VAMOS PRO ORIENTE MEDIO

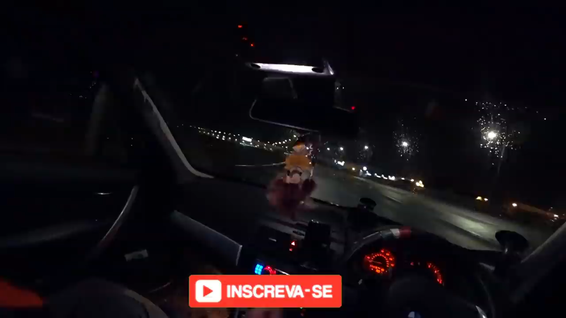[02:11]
81 milhas, né? 83 milhas, uma coisa assim. Que dá 130 quilômetros, né? Por aí.
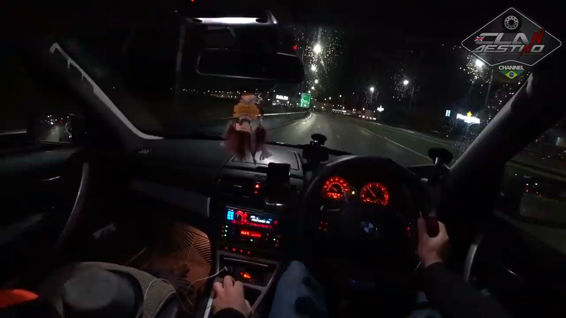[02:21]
Vamos lá pra mais uma... Mais uma viajada de asa dura, né? Como o pessoal fala. M25 aí, acabamos de entrar agora.
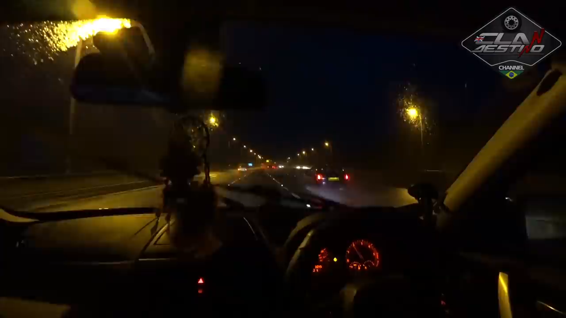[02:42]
Chovendo bastante, ó. Agora aqui vamos até lá na saída da rodovia M4, né? Já falta um pouco de quilômetro ainda pra chegar lá. Vamos que vamos. É, hoje prospecta um dia bem ensolarado aqui, né?
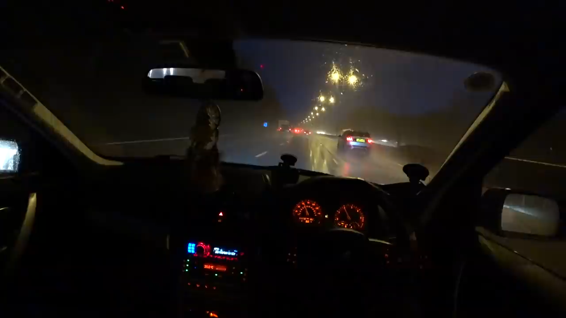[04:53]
É, tá bem molhado hoje. Hoje é um dia bem molhado.